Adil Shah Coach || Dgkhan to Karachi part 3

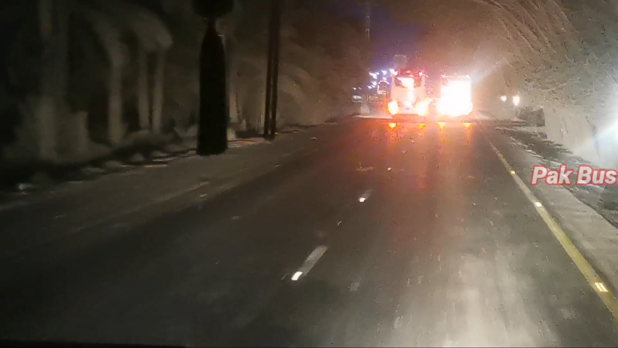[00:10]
میں ٹریول کر رہے ہیں اور یہ آپ اس ٹرپ کا لاسٹ پارٹ دیکھ رہے ہیں۔ اس ٹائم ہم سکھر بائی پاس کراس کر چکے ہیں، خیرپور بائی پاس کی طرف جا رہے
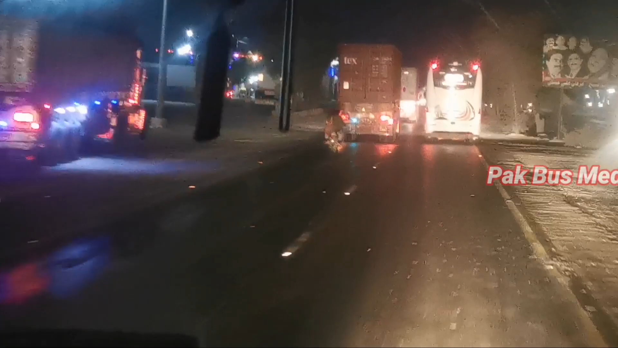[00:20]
ہیں۔ ہمارے سامنے عادل شاہ کا کوٹدو ٹائم جا رہا ہے۔ ڈیجی خان سے ہم 7:10 پر روانہ ہوئے تھے اور یہ کوٹدو ٹائم ہمیں روڑی بائی پاس پر ملا تھا۔
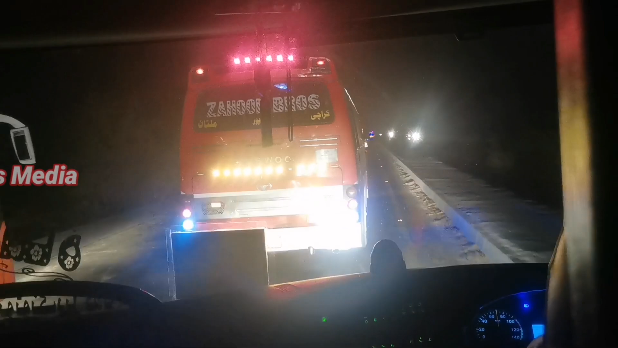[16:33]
سائڈ سے شہزادہ ایکسپریس کی ڈبل گلاس یونو بس نے کراس کیا اور پھر اس کے بعد شاید پھر میری آنکھ لگ گئی، تو آگے جب اس کو اوور ٹیک کیا تو میں نے ویڈیو نہیں بنائی۔ اور ظاہر سی بات ہے کہ یونو
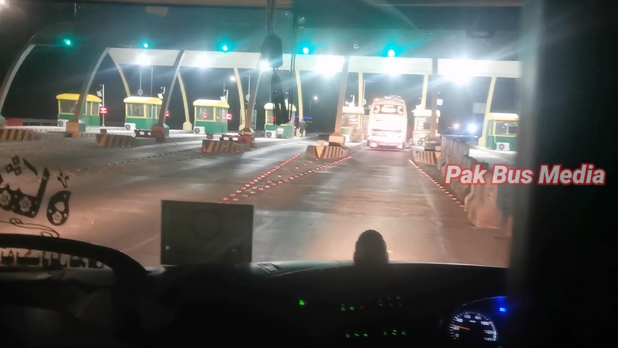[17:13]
حیدرآباد موٹر وے M9 ٹول پلازا پر پہنچ چکے ہیں۔ بیچ کی ساری ویڈیوز اسکپ ہو گئی ہیں کیونکہ اس میں میں نہیں جاگ رہا تھا، سو رہا تھا۔
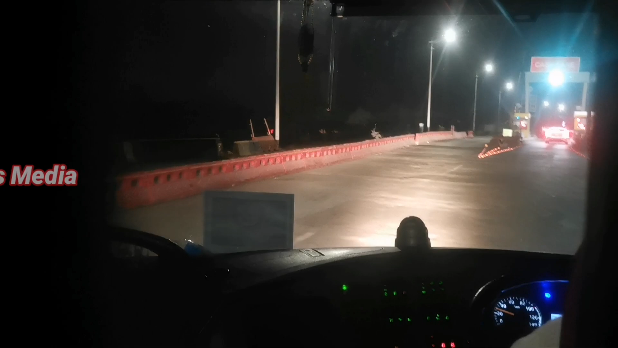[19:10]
ہم کراچی ٹول پلازا پہنچ چکے ہیں، صبح کے 6:06 ہو رہے ہیں۔ ڈی جی خان سے کراچی ٹول پلازا تک ہمیں 11 لگے ہیں، اور اب آگے دیکھتے ہیں کہ کراچی ٹول پلازا سے آگے آنے والی رینجرز
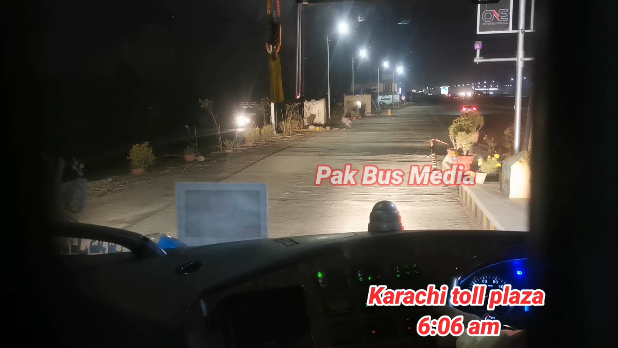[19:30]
چیک پوسٹ پر ہمیں کتنا ٹائم لگتا ہے، اور ہم کتنی دیر بعد سہراب گھوٹ میں عادل شاہ کے اڈے پر پہنچ پاتے ہیں۔
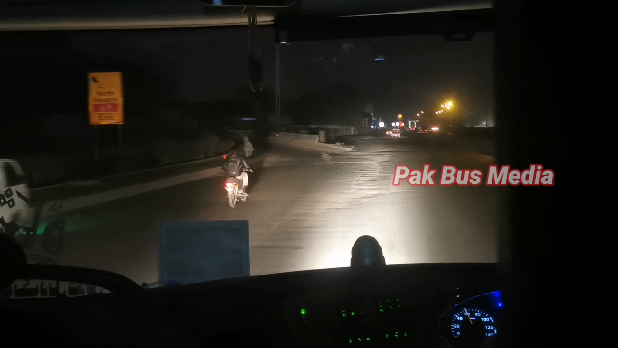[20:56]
اس ٹائم 6:30، ہم سہراب گھوٹ پہنچ چکے ہیں۔ ڈی جی خان سے ہم
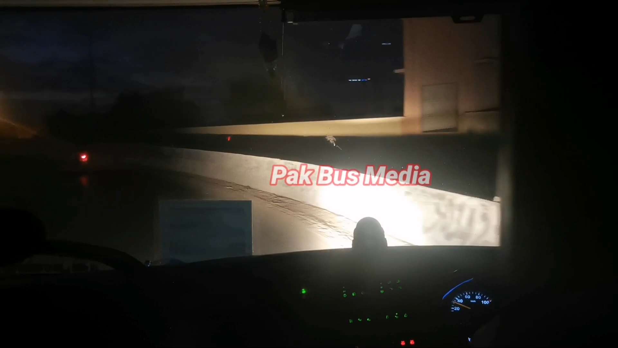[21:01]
7:10 پر روانہ ہوئے تھے، اور سہراب گھوٹ ہم